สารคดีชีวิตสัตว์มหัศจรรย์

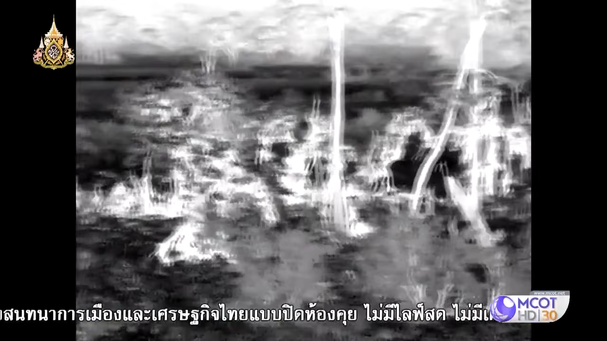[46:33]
กำลังแสดงให้เห็นถึงพื้นที่สีขาวที่เป็นข้างขาวทั้งหมด
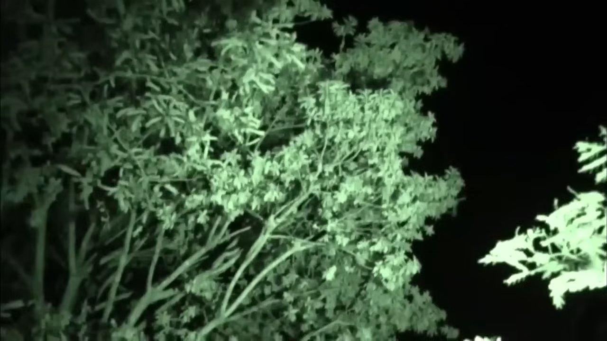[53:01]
ทำไมครั้งค่าผลไม้ทุกตัว มาที่นี่ในตอนกลางคืนในตอนกลางวัน พ
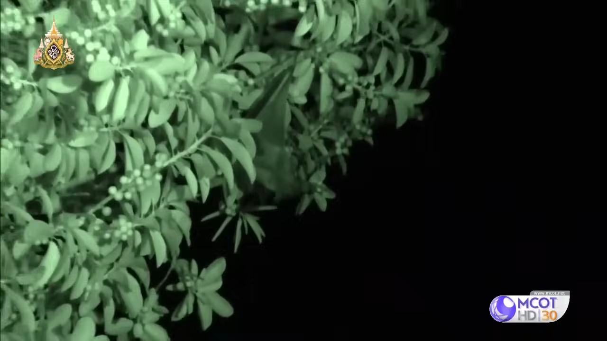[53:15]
วกมันมารวมตัวกันแต่ในตอนกลางคืน พวกมันดูเหมือนจะมีความสุขมากกว่าถ้าได้แยกออกจากกัน
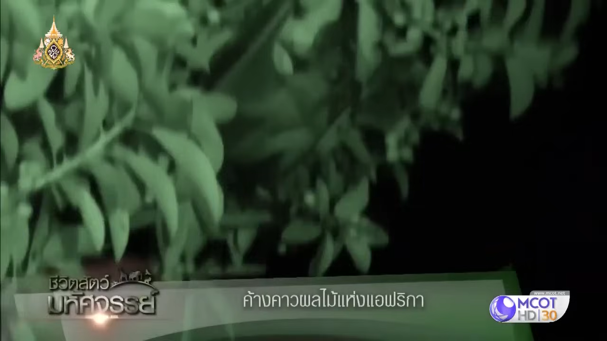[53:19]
เรามาดูกันว่ามีอะไรบ้างที่มันทำข้างข่าวตัวนี้เกาะกิ่งไม้และเคี้ยวผลไม้
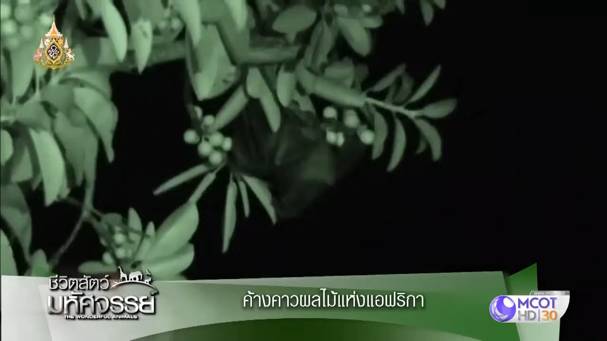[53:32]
มันไม่ได้เกลินผลไม้ทั้งหมด แต่มันแค่เคี้ยวและดูเหมือนว่ามันจะคายออกมา
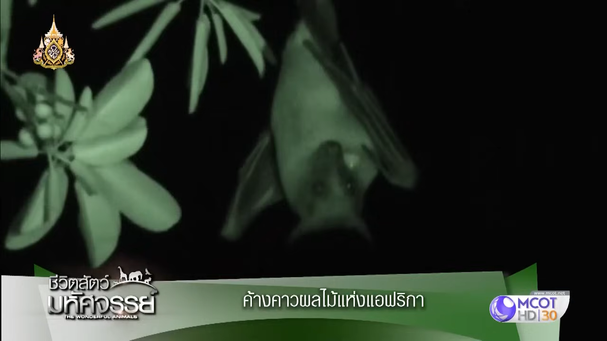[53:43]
ในความเป็นจริงก็คือ พวกมันได้บีบน้ำออกดูดน้ำ และทิ้งส่วนที่เหลือไป